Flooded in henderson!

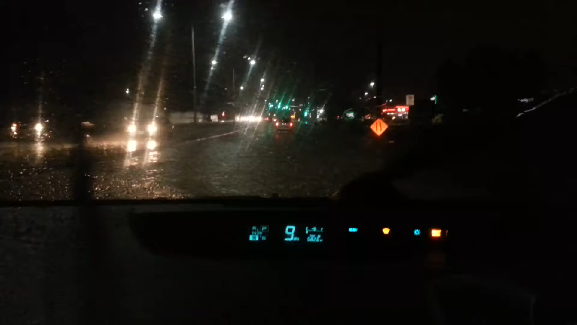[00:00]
massive flood there in Henderson. Wow. Jeez, there's just so much water. Wow, oh god. Even going up the hill, there's water.